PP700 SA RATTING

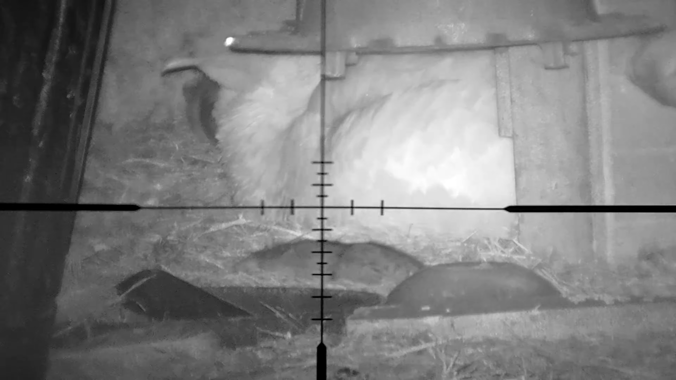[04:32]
I find that it's easy to put the towel in. I'll just open it over here.
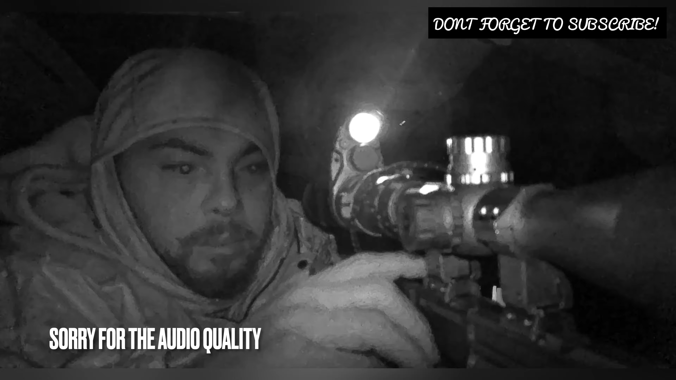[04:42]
Close it and I'm ready to go. Just wait for the rat to come out. So guys, now I'm inside a truck. It's right around probably 5 degrees out here.
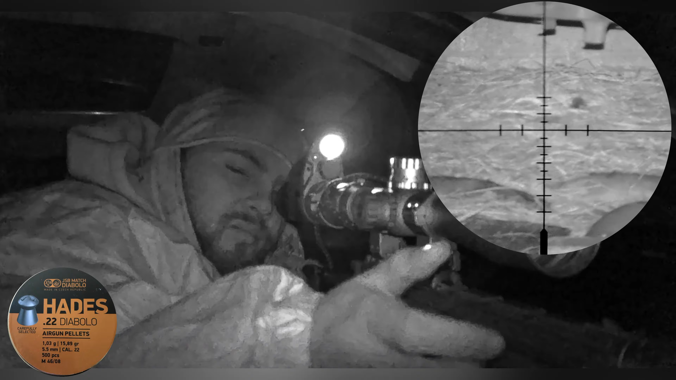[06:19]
Alright guys, the PP700SA did a great job at 20-25 yards from the truck.
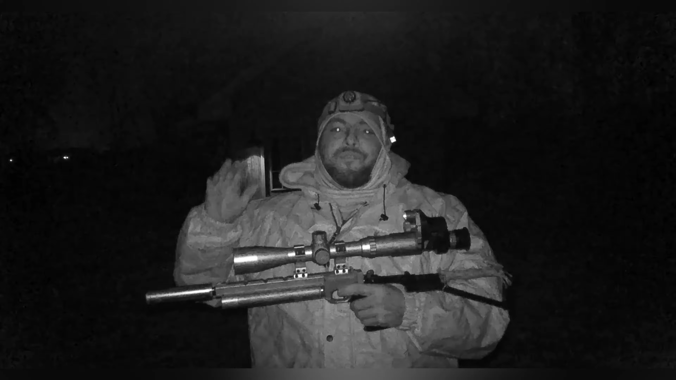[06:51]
I was expecting less than that and this pistol did a good job. Thank you guys, the Donny SL Tanto 22-177 size. Pretty good on this pistol. The 4MVCO07 guys. I love this camera setup for night hunting and night vision. And the center point 44mm second focal point guys is perfect for this pistol.